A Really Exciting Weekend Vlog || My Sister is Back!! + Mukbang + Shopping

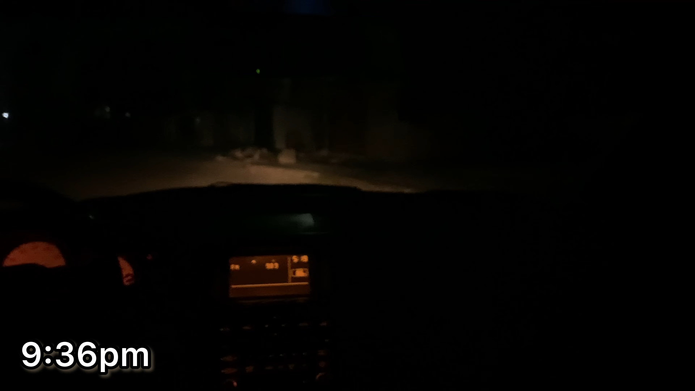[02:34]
And this is the front view. This is what you call up onto the world forehead gang.